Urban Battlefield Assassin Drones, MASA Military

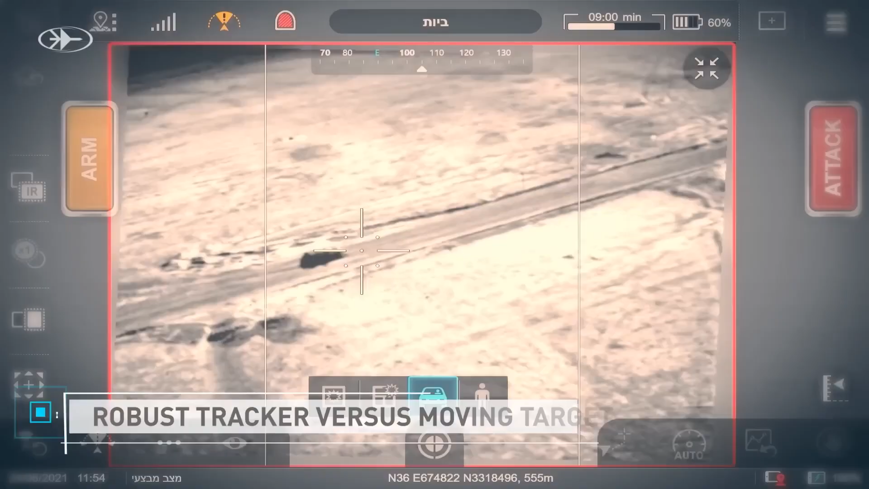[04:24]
Firefly is equipped with an advanced multi-spectral seeker capable of detecting, identifying, tracking, and locating extremely flexible targets.
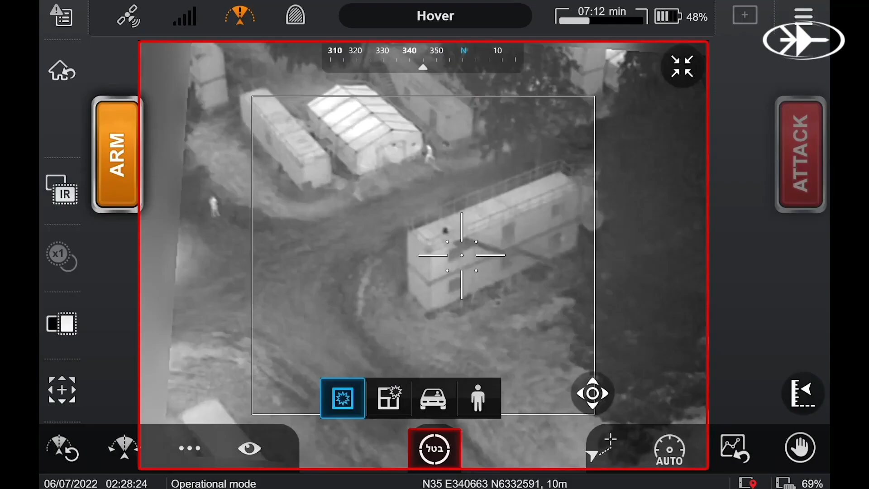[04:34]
meaning it has automatic target recognition and uses AI.